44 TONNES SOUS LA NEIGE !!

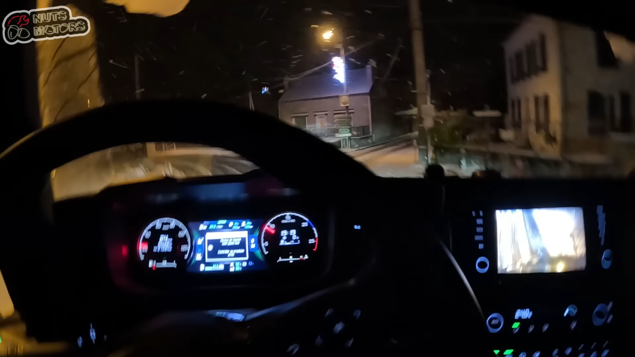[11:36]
Mettre en 7. Allez. Oh non! Putain, il est tanké! Cyril reste en bas, il est tanké! Putain.
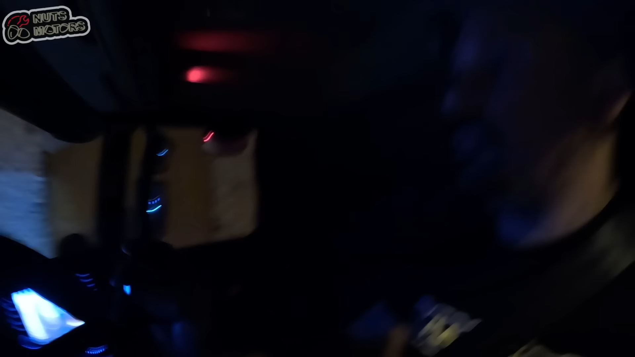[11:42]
Allez, crack! Allez, Jim!
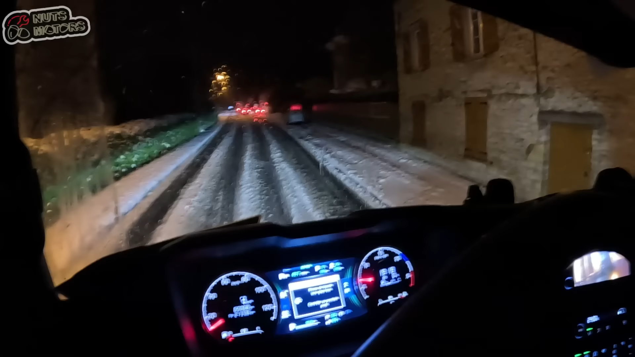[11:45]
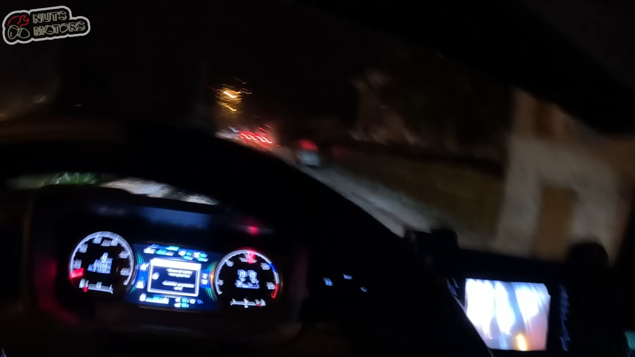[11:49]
Manuel 2. Allez, dégage-toi avec ta Renault! Allez, putain, dégage! Allez, putain! Allez, la 3.
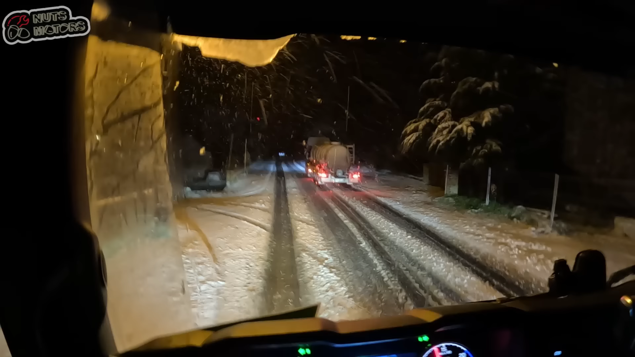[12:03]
Allez, Jim! Lui, il s'est mal pris là. Il a pas dû se mettre en manuel ou quoi. Allez, c'est parti. La 5, allez, on reste en 5. Cela, c'est le début de la côte, c'est pas foufou. Voilà. Allez, la 6. Oh là, ça a bien se passer.
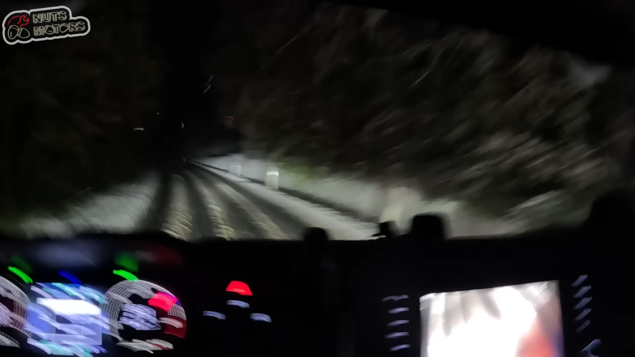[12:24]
Allez, là, on a fait le plus dur. Bon, ça patine, là, en vrai, les pneus, tu les déglingues et tout. En vrai, ça le fait, hein. En vrai, ça le fait, c'est bon, je suis à 40. Bon, plus de peur que de mal. T'as l'autre avec sa Renault, j'ai cru qu'il allait pas se garer.
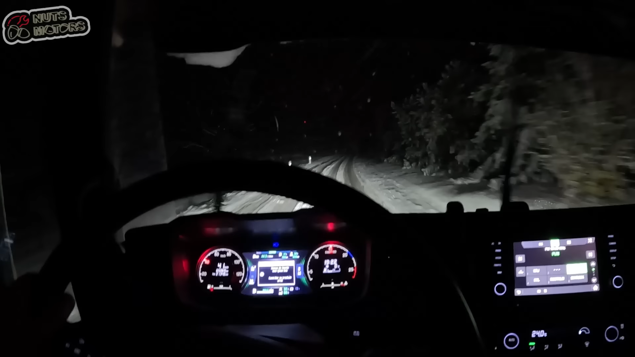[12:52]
Si tu vacilles pas sur l'accélérateur et que tu gardes ta ligne de trajectoire droite, même s'il se met à glisser, tu corriges juste un petit peu et il va pas t'arriver de dinguerie. Mais faut surtout pas relâcher les gaz ni accélérer fort parce que du coup, ça va changer ta trage. Et là, voilà, tu continues comme ça. Là, je sens, il glisse, hein, toi, je corrige un petit peu avec le volant. Mais ça le fait. Crac. Allez, je vais remettre en automatique. Et voilà, on y va tout doux, mais on a fait le plus dur. Bon, là, maintenant, pour rentrer, ça va être que du plat. Donc, ça va être vachement plus simple. Ah, c'est joli comme ça, là, quand t'as le vent qui pousse la neige. Tu te croirais en Sibérie, couille.
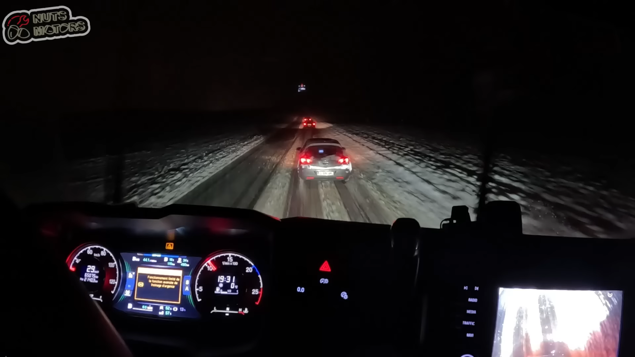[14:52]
Les routiers nous font chier sur l'autoroute quand ils se doublent. Ouais. Allez les couilles, on va attaquer la dernière partie délicate. J'ai le chef Papou qui m'a appelé, il m'a dit tu verras, à partir de, apparemment là je passe une courbe après, et ça n'a pas dû être salé, c'est en train de geler déjà, donc c'est verglas et compagnie, donc il va falloir vraiment redoubler de souplesse,
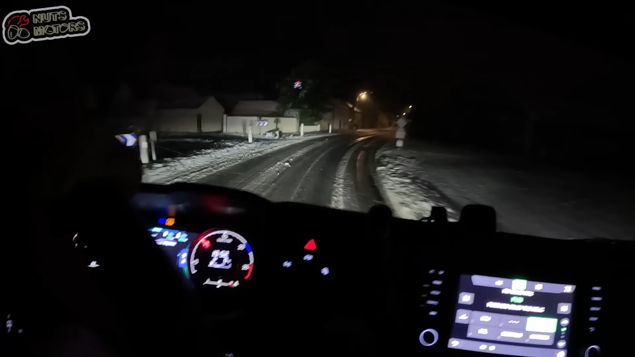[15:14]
parce que le verglas tu peux vraiment rien faire, le verglas en fait faut que tu le prennes droit, et que tu ailles tout droit, et que tu cherches pas à te corriger en accélération, en vitesse ou en direction sur le verglas, parce que sinon rien que la pente, si la route est verglacée, elle t'emmène. Donc, faut vraiment pas que tu aies à corriger.
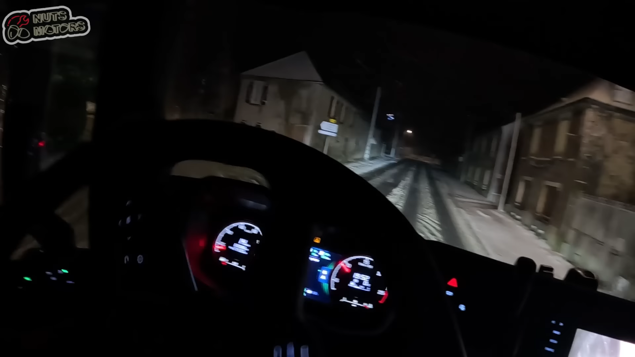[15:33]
Apparemment, ça commence dans ce virage-là, apparemment.
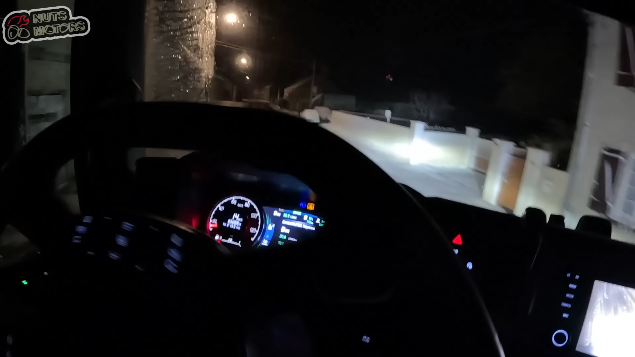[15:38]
Ça ne l'a pas trop mal fait. Hop, mettre un petit coup de gaz.
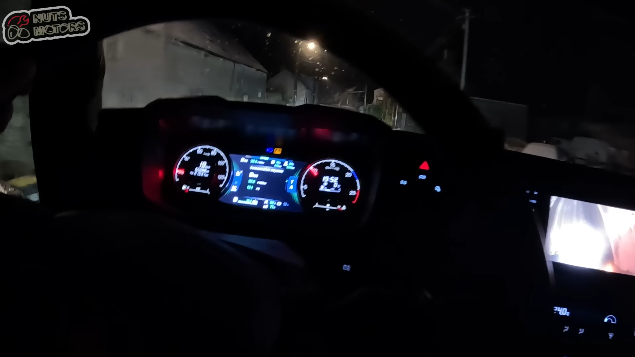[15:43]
Bon, pour l'instant, ça va. Peut-être plus loin. On est encore à l'abri dans les maisons, donc ça se passe bien. Mais à mon avis, là, quand on va être en plein dans la plaine... Ah, il y a du ZEF, couille, il y a du ZEF, attention. Lui, il m'a dit, j'ai pas roulé à plus de 40. Je suis à 40, ah ouais je le sens. Je le sens dans le volant, c'est vachement plus souple. Je vais même pas essayer de mettre des coups de gaz parce que là je le sens, je roule vraiment sur des œufs. Voilà, donc là, c'est vraiment tout doux. J'essaye pas de corriger, je me laisse aller par l'inertie.